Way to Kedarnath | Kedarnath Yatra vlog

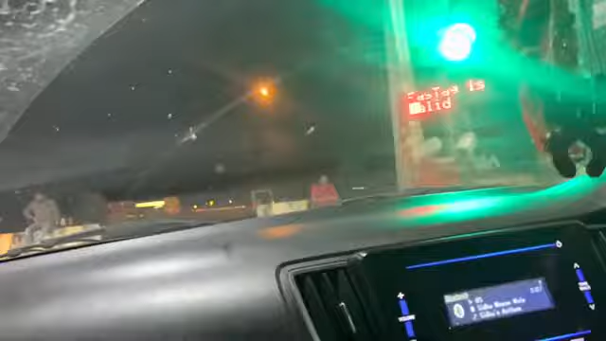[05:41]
ऊपर जो पहाड़ी में वहाँ है ना, वो मनसा देवी वहाँ दिखाई दे रही है,